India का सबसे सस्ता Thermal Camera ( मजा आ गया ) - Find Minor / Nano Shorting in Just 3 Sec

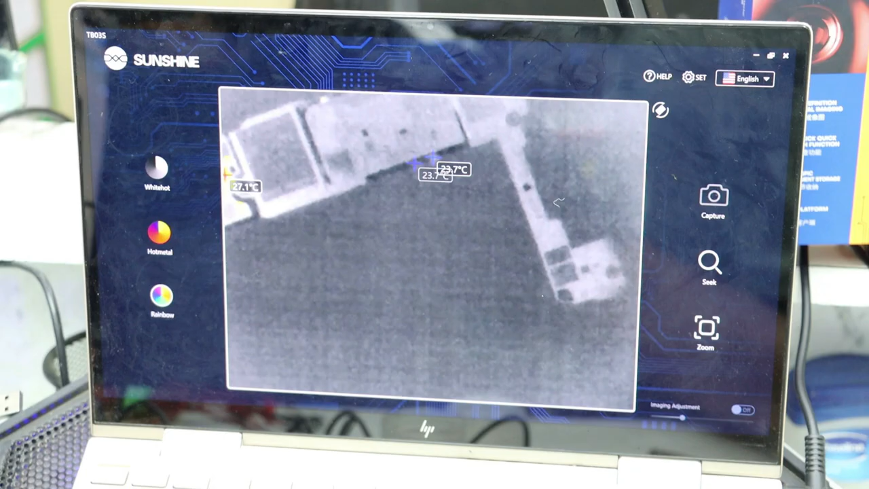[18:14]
एक्चल में यह लगा नहीं है न, तो मैंने डारेट चला रहा हूँ और मुझे यह जूम हो गया, नोडेस करना, यह देखो,